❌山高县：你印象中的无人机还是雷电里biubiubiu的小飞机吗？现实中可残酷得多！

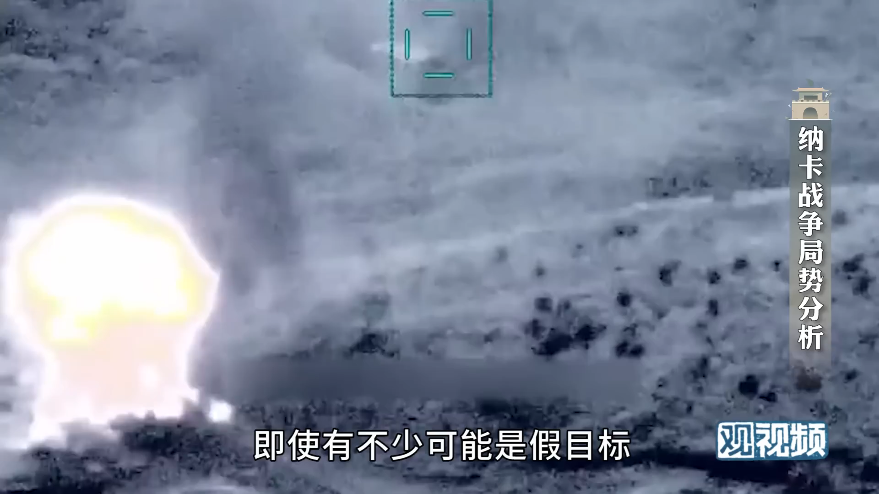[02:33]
可能是假目标有些很明显是假目标但有些显然是真的比如说一个勇敢的亚美尼亚士兵试图抢救火箭炮的那个事